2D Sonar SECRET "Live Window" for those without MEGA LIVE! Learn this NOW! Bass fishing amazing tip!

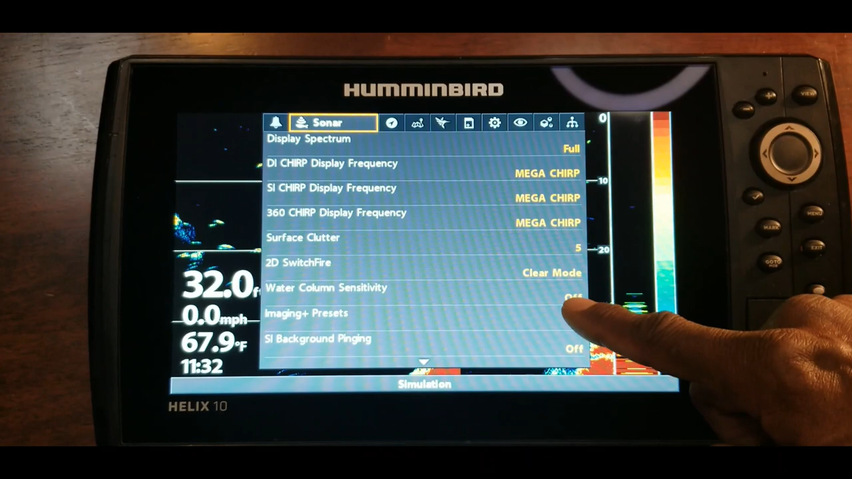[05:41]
On screen: water 67.9°F, speed 0.0 mph
options clear mode that is something that can affect your 2d sonar so you can go to
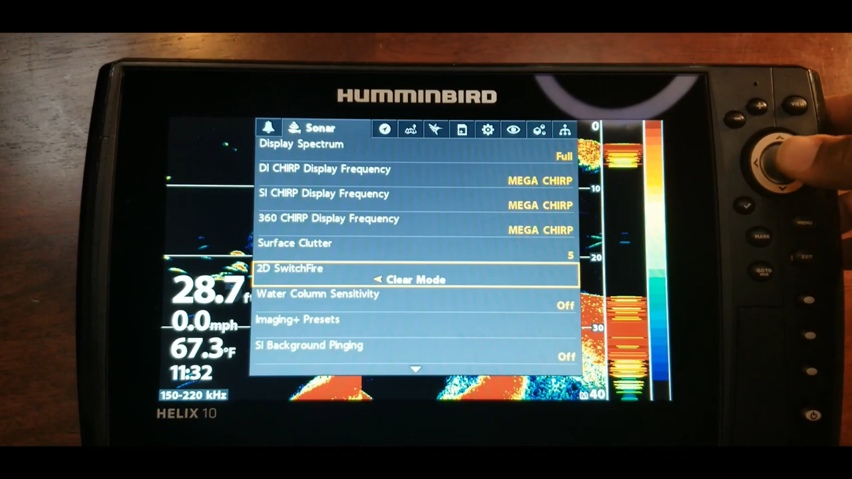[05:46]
On screen: water 67.3°F, speed 0.0 mph
clear mode or max mode depending on what unit you have and what um version
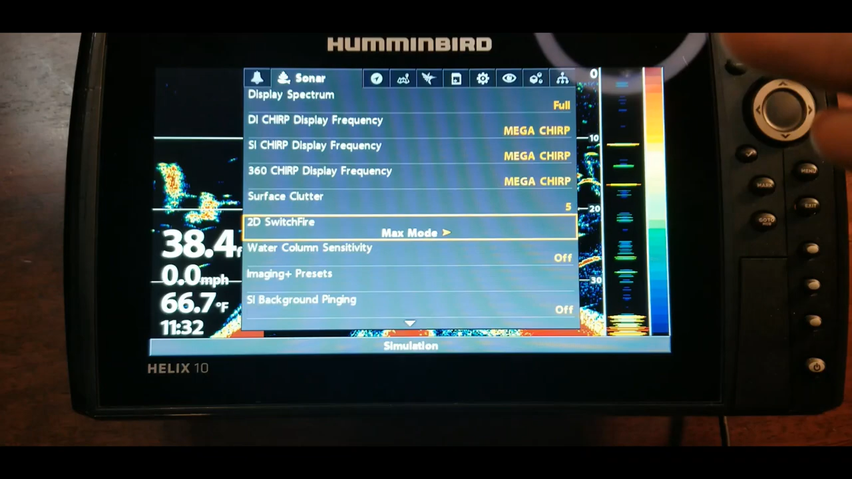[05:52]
On screen: water 66.7°F, speed 0.0 mph
of software that you have on your screen these options could be a little different but generally i
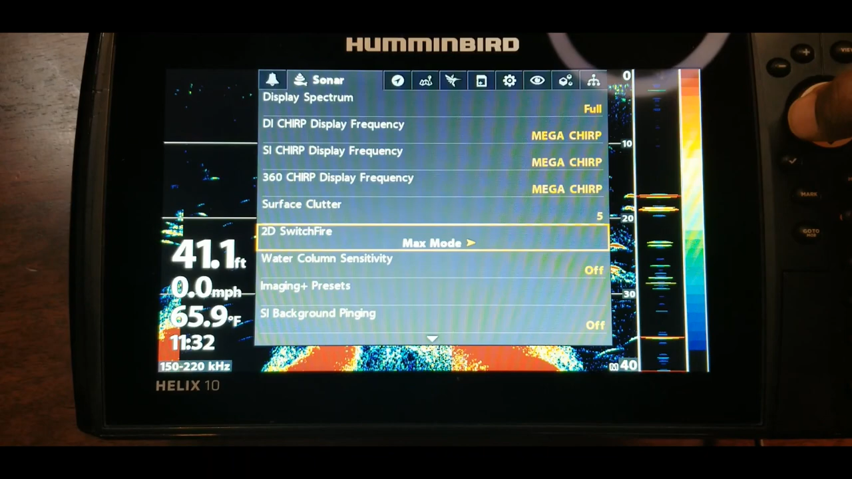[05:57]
On screen: depth 41.1 ft, water 65.9°F, speed 0.0 mph
keep this on clear mode and this is a helix
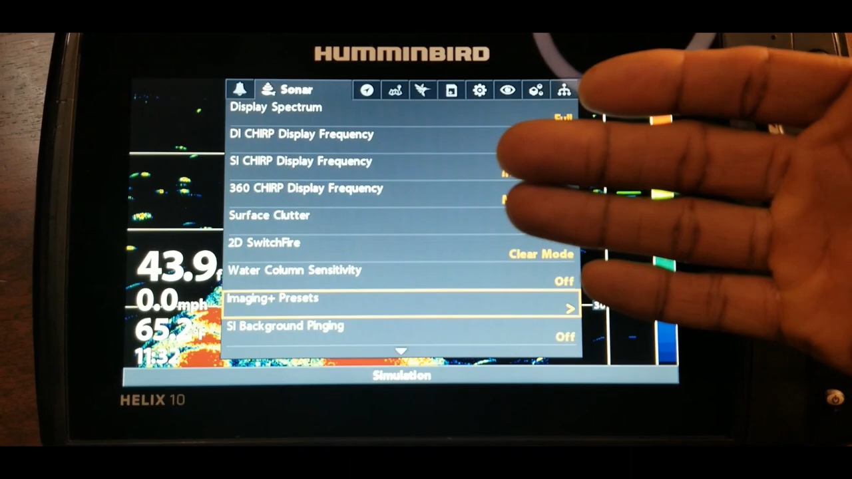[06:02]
g3n unit so if that helps you guys out as far as determining what type of unit you have
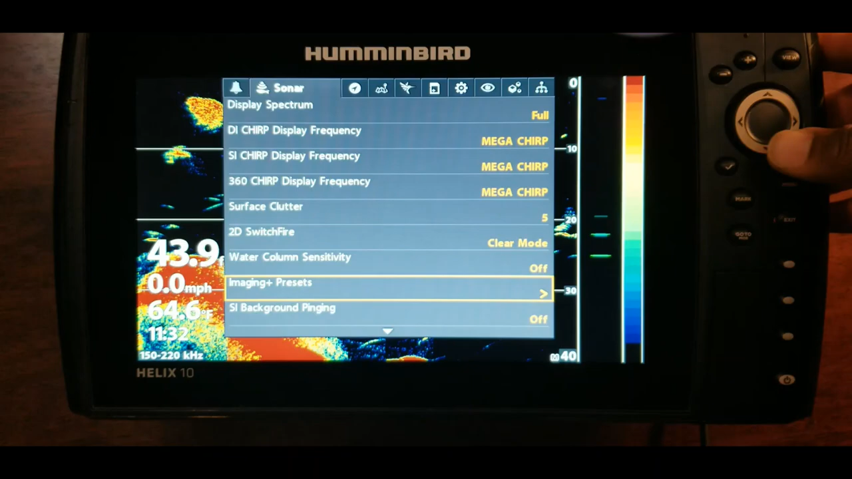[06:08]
On screen: speed 0.0 mph
and if your screen may look a little different from this one but um generally the settings and everything are pretty much
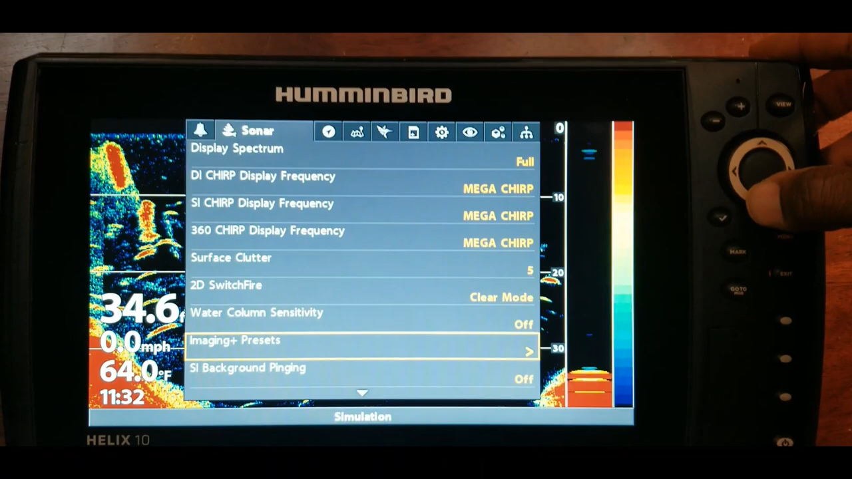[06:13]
On screen: water 64.0°F, speed 0.0 mph
the same so let's kick it on down to rts window so what we'll do
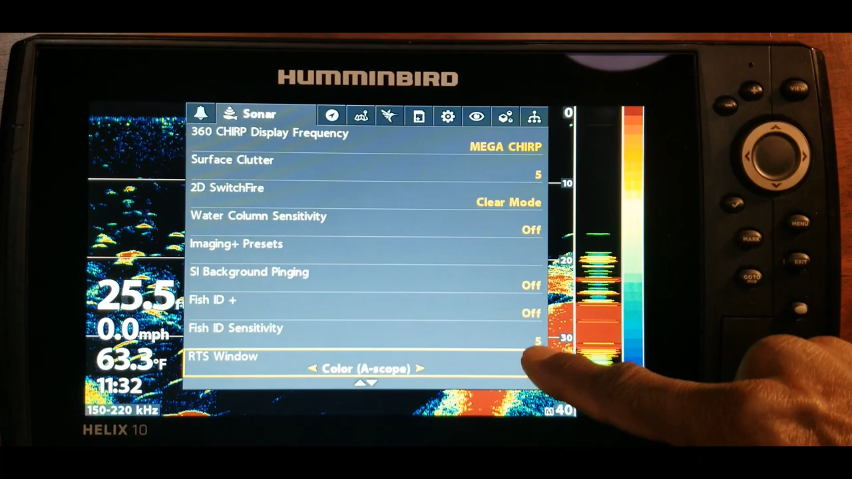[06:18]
On screen: water 63.3°F, speed 0.0 mph
is just take a look at the different options under rts window and what you will want to take a look at
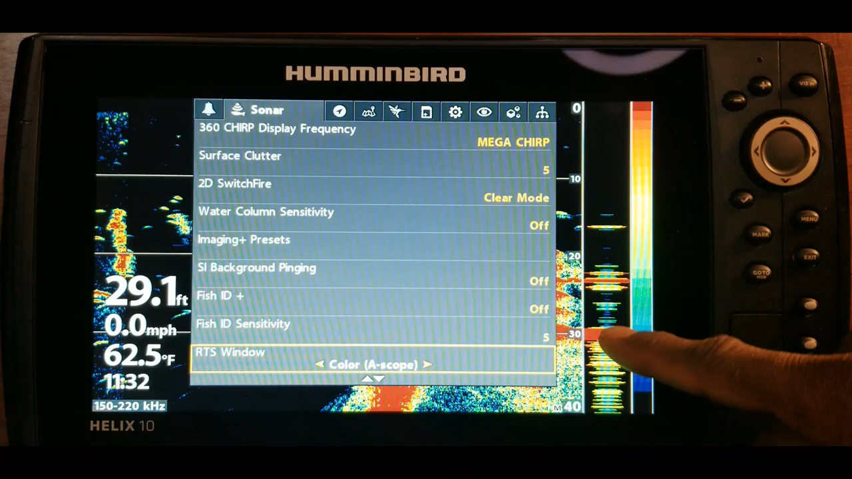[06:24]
On screen: depth 29.1 ft, water 62.5°F, speed 0.0 mph
is this area right here as we change these so right now it is on color a scope and this one um is a little clearer let's take a look at the color full
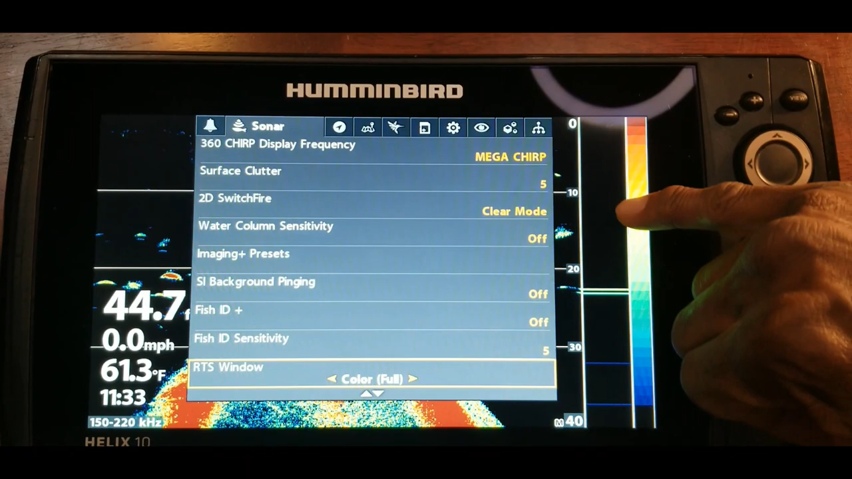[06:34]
On screen: water 61.3°F, speed 0.0 mph
it kind of gives a different look to whenever the the images are coming across the screen and remember
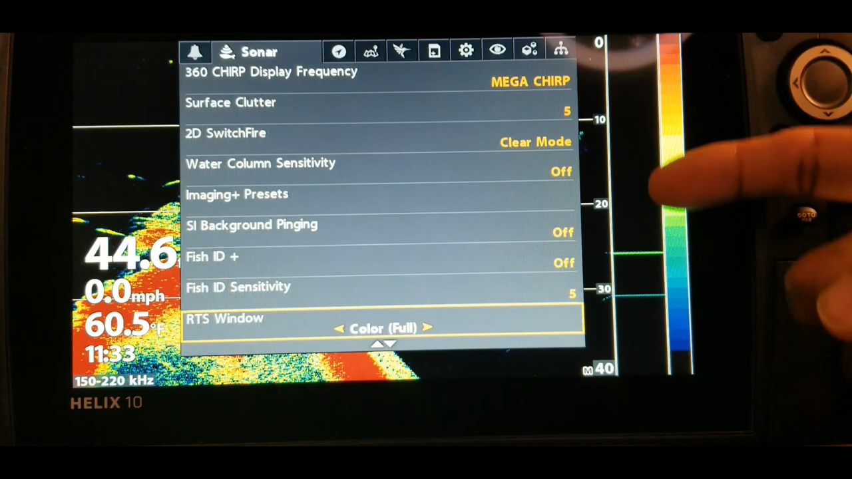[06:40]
On screen: speed 0.0 mph
this is what is actively happening so you have that short window right there where you
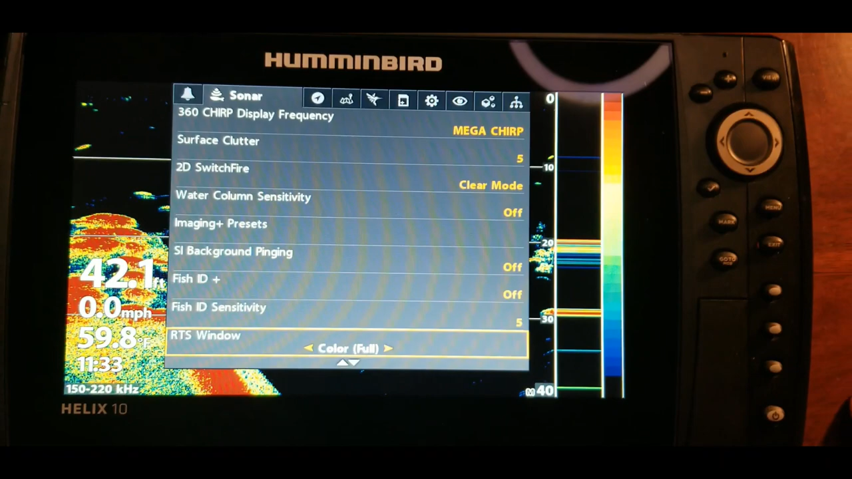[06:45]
On screen: speed 0.0 mph
can see something that is actively happening and over time as you continue to use your rts
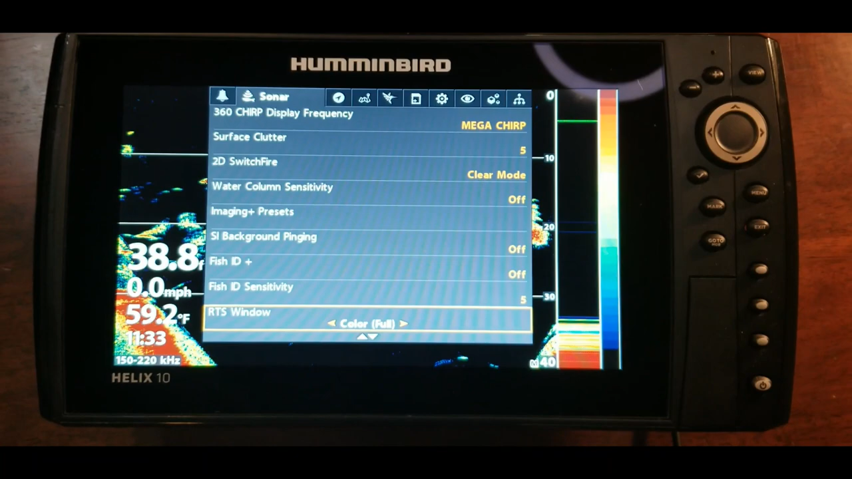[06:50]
On screen: water 59.2°F, speed 0.0 mph
window guys you will get better with that it is just another one of those things like i always say you can't beat time on the water as far as learning how to do these um different menus
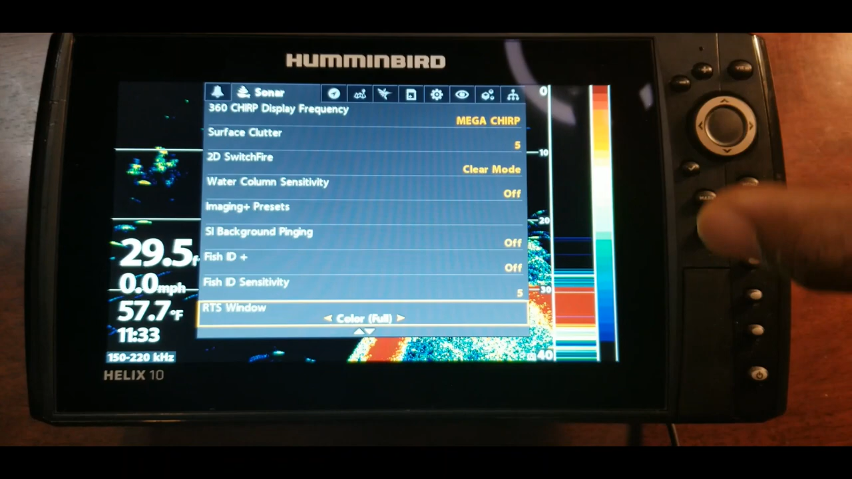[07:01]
On screen: water 57.7°F, speed 0.0 mph
settings and just being able to use your electronics in general so let's take a look
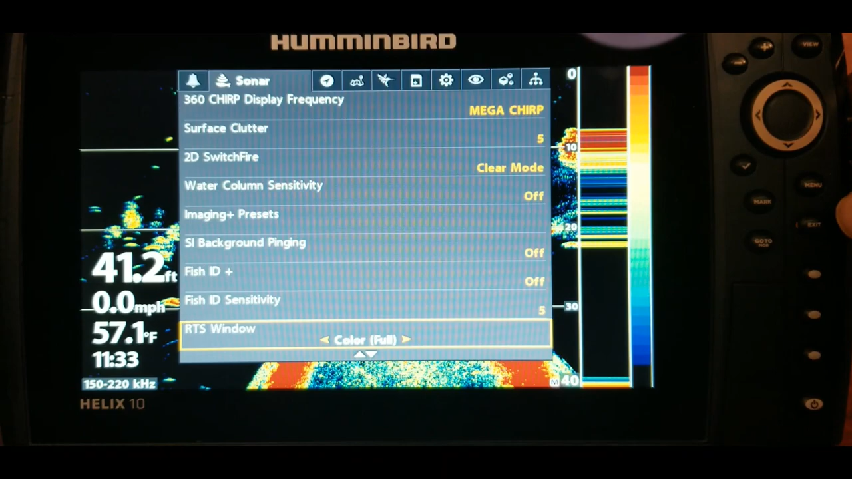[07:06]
On screen: depth 41.2 ft, water 57.1°F, speed 0.0 mph
at let me see that's colorful there's mono i've never used that one
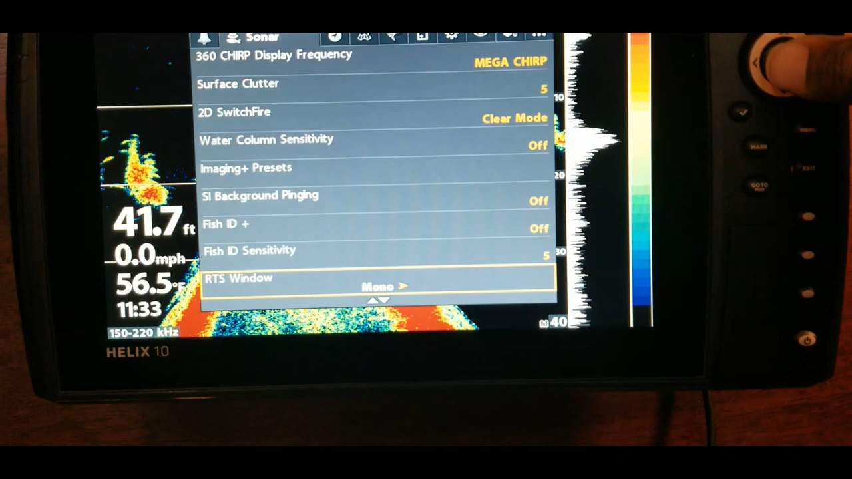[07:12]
On screen: depth 41.7 ft, water 56.5°F, speed 0.0 mph
before all right so mono let's go back the other way there's colorful again
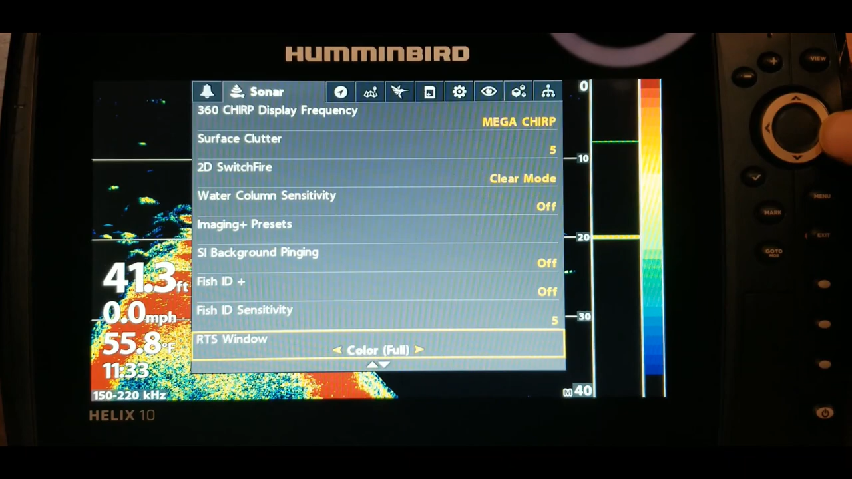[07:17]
On screen: depth 41.3 ft, water 55.8°F, speed 0.0 mph
then we have a scope
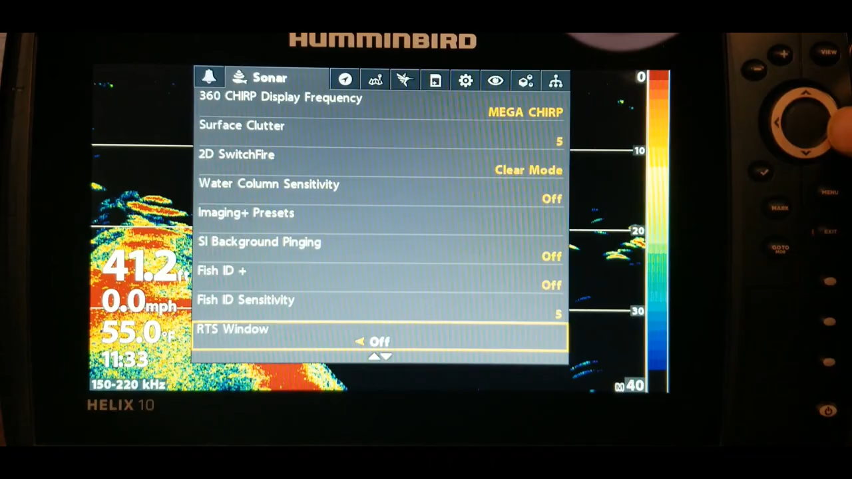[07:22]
On screen: speed 0.0 mph
and off so those are the three options that are available on this um current